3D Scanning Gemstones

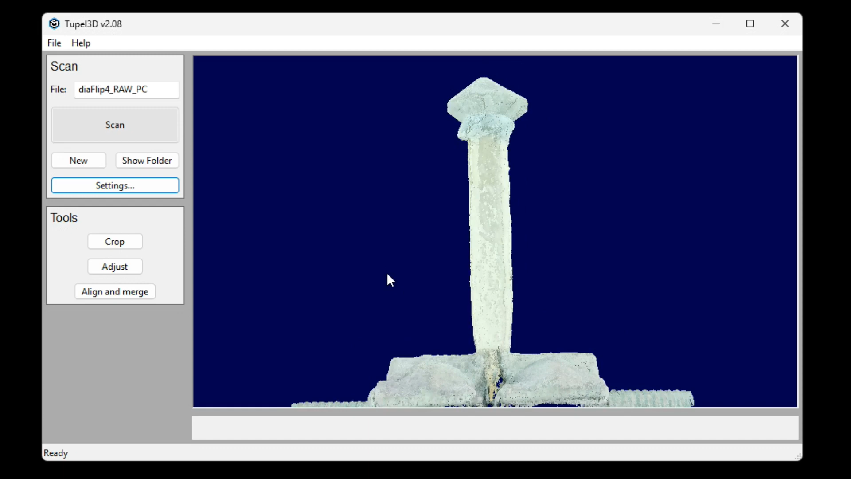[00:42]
This is the result of the single scan, and if you don't need the data where the stone is attached,
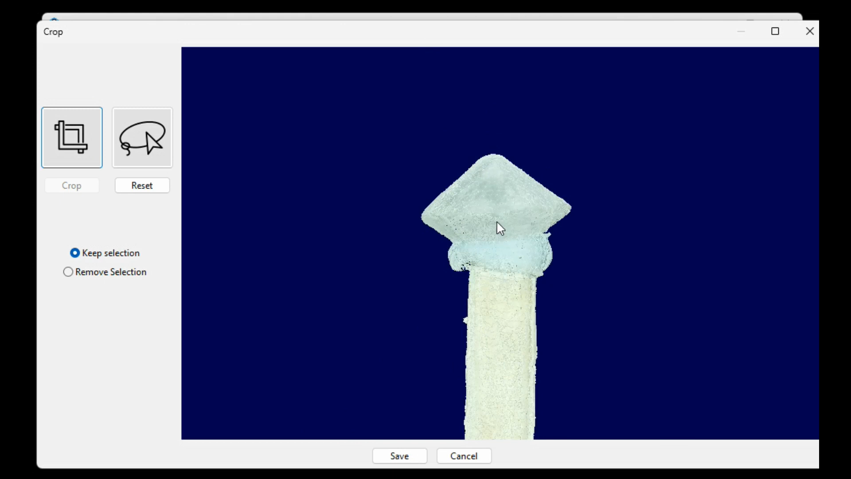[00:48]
you can just crop off the small bonding zone and use the scan just like this.
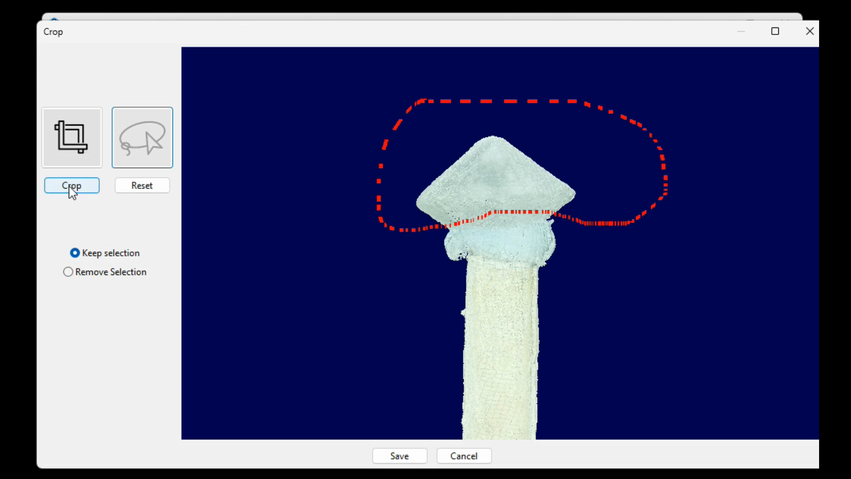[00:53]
That would be useful, for example, if you're making a holder, because then it's just the size and shape of the perimeter that's important.
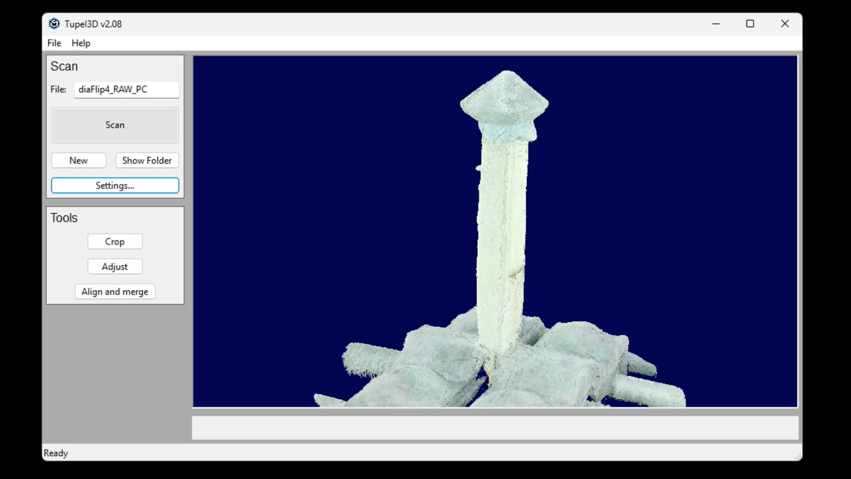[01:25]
So then we load the two scans, the first scan and the flipped scan, into the Align and Merge tool.
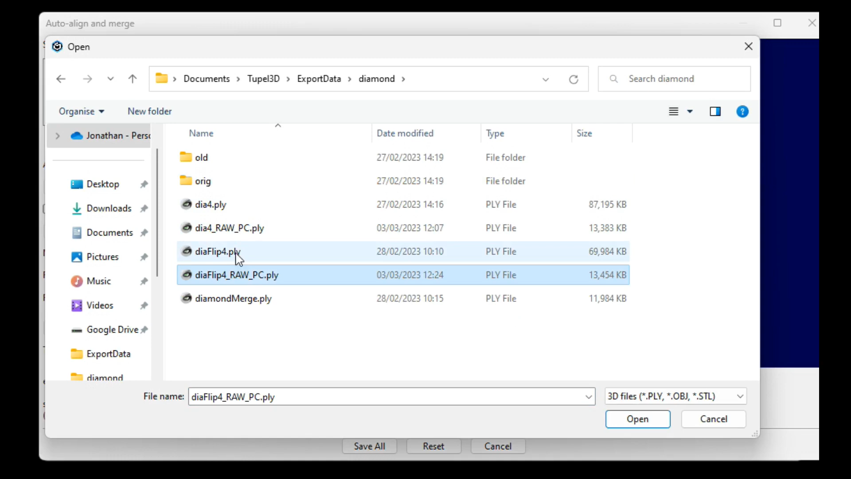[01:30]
Now, in most cases, first you click the coarse Align button,
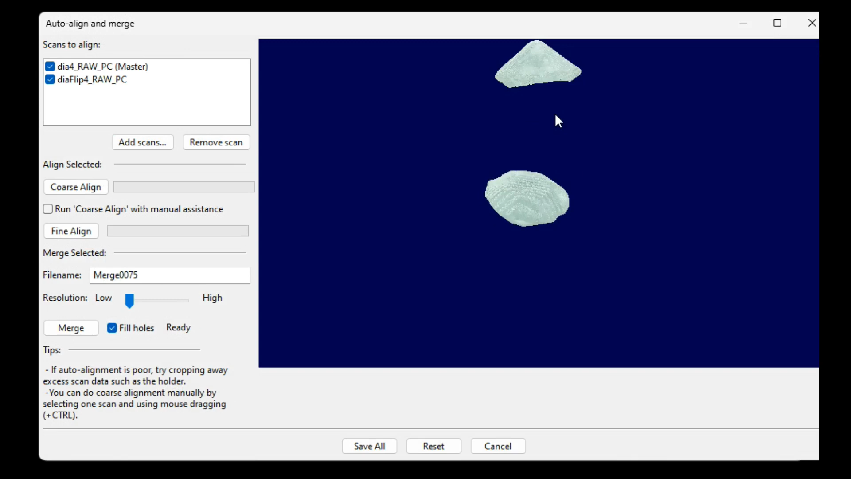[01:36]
and that will give an automatic rough alignment,
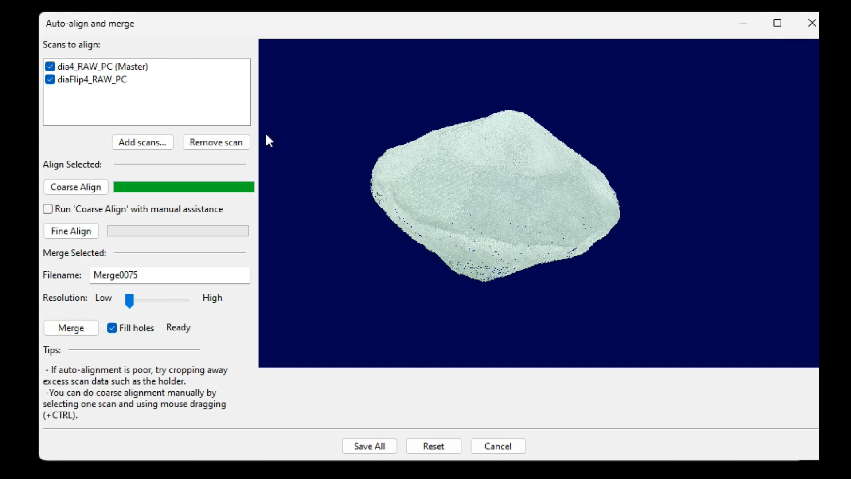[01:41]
and then you have to click the fine Align button to fine tune it.
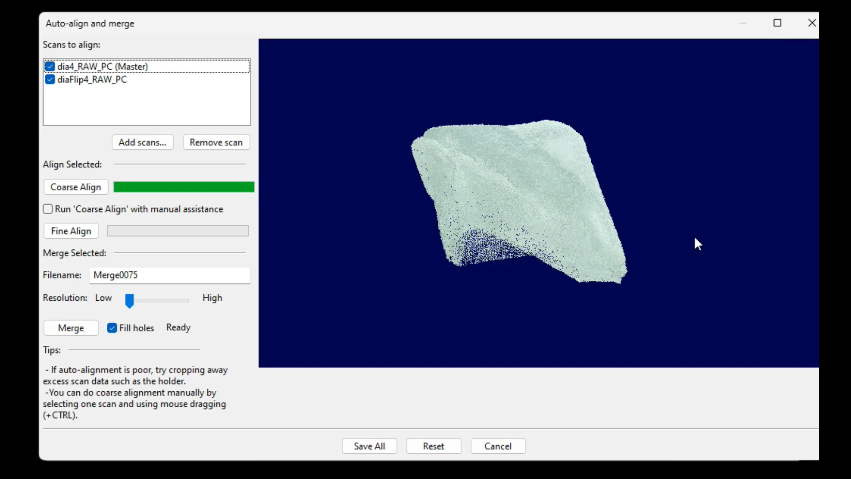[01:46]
In this case, the coarse Alignment has found a nice overlap, but it's not the right alignment,
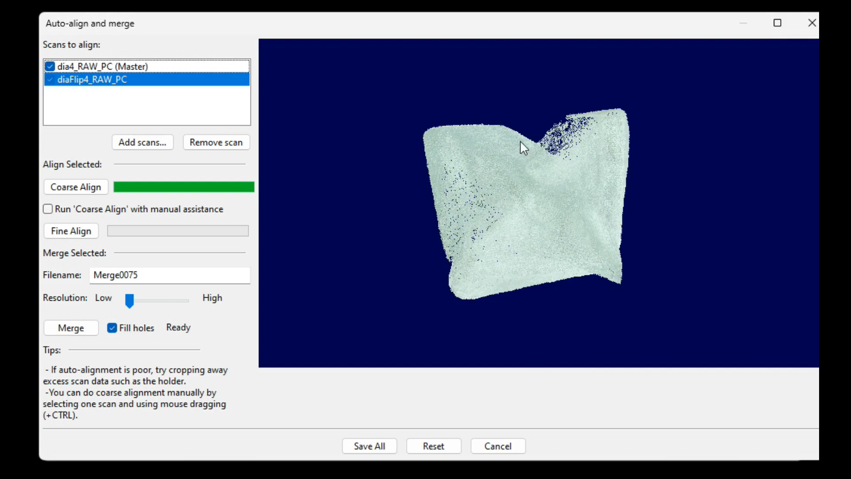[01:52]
so what we can do is we can do a manual coarse Alignment by mouse dragging.
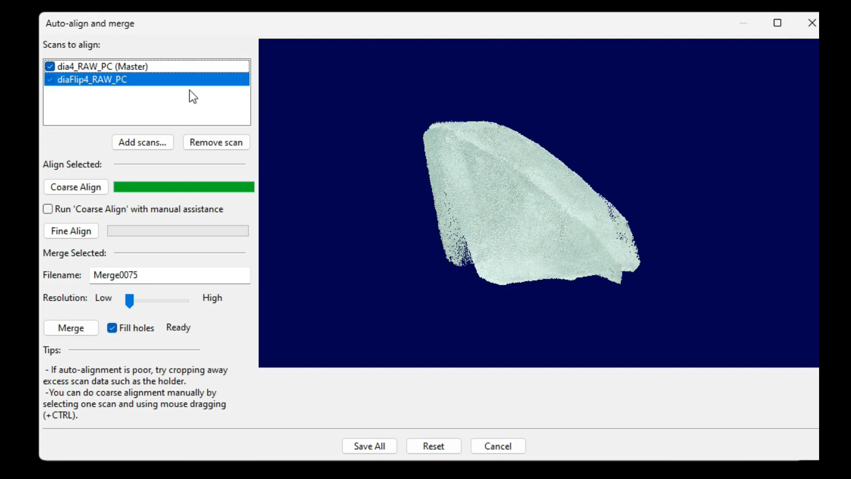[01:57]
So we select the scan we want to move, and then I can rotate it with the mouse, and I can also drag it by holding the Control button on the keyboard. I'll make sure the chips line up as well, and then overlap them again.
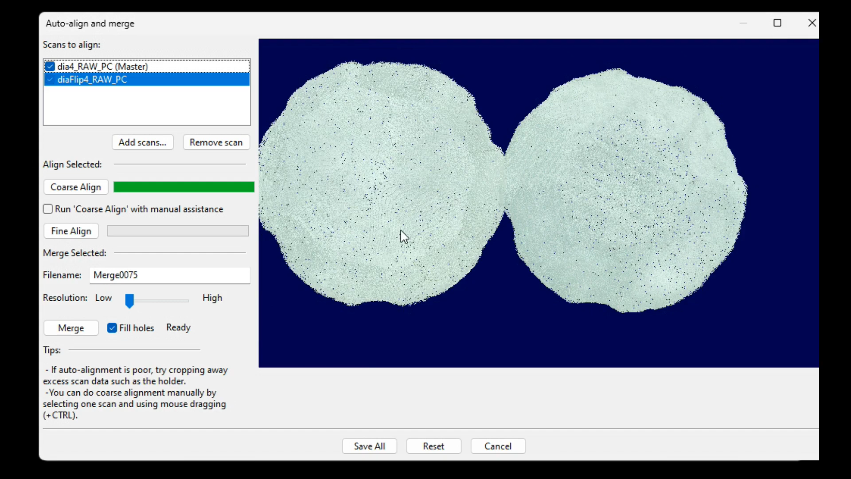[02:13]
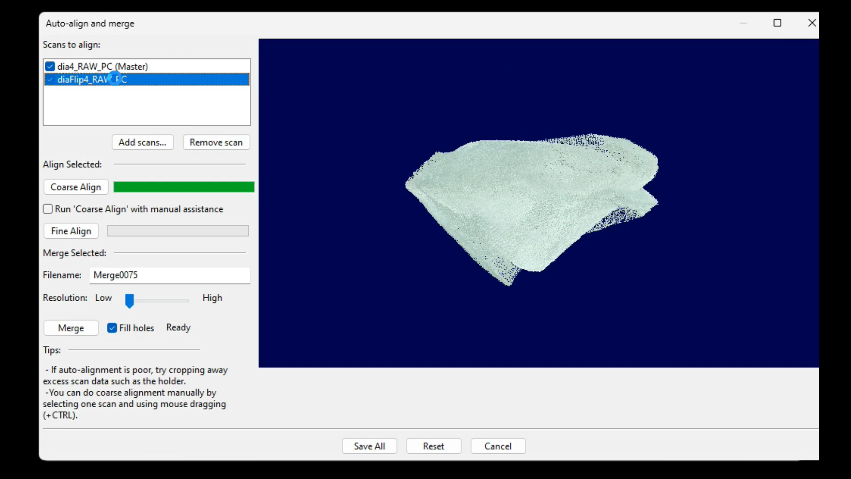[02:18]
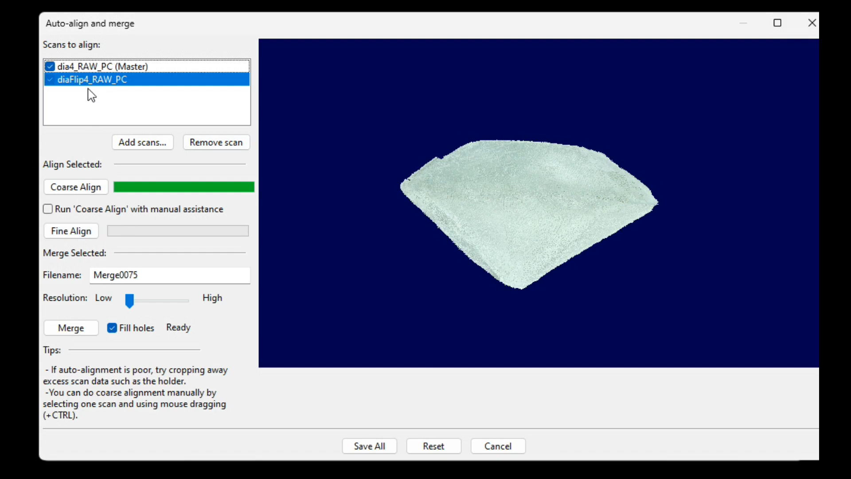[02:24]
Okay, now I'll just click Fine Align, and now you can see it's finished the job perfectly with a good alignment.
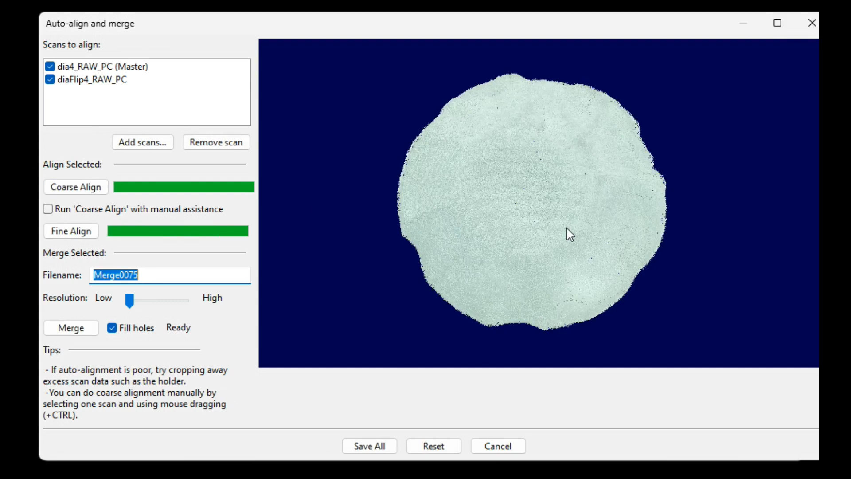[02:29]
So now I click Merge.
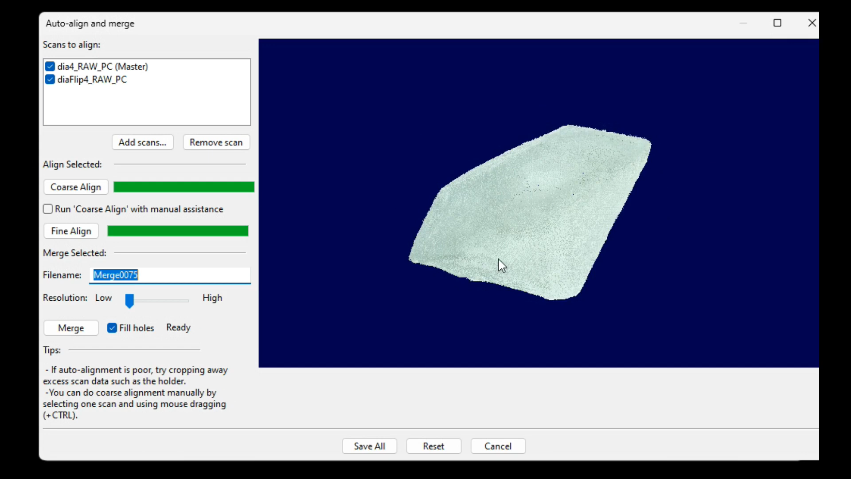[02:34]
Lower resolution gives the least scan artefacts, so I use that.